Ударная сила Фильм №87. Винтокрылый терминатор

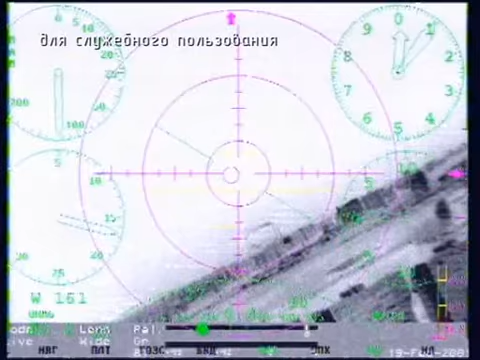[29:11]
транспортно-боевой вертолет Ми-8 МТКО, играющий важную роль в информационном пространстве боя.
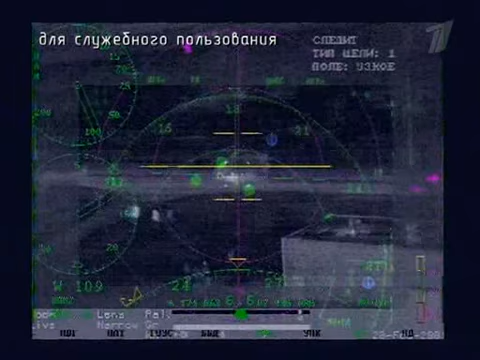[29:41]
Новая телетепловизионная аппаратура вертолета способна обнаруживать самые малоразмерные цели. В лесу стоит, я не знаю, как их называть, террорист, бандит и так далее.
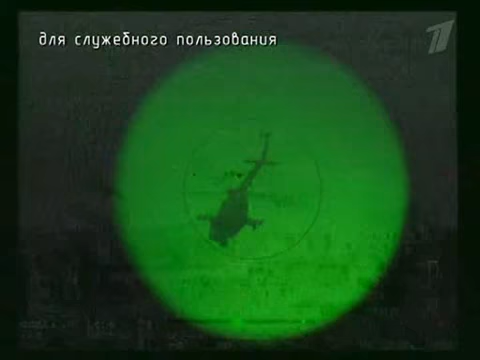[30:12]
МТКО может выполнять полеты в темноте с огибанием рельефа местности на высоте до 50 метров.